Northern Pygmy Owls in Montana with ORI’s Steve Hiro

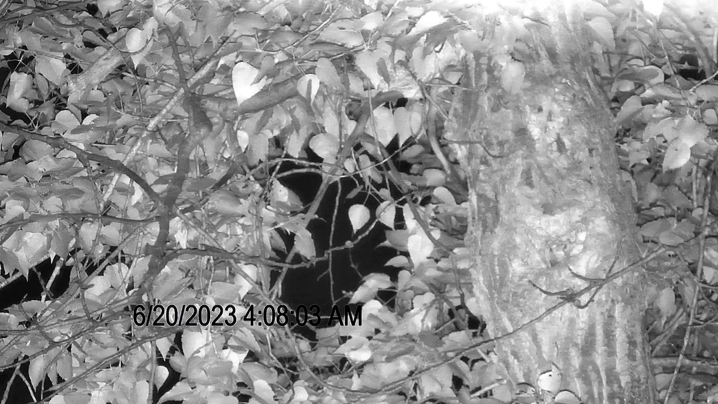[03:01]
That was the female leaving the cavity first thing in the morning. She usually leaves after roosting there overnight. She just brought some prey back in to the chicks. All the chicks are in the cavity, so she brought prey in and just left. Now, the next shot will have the female come in.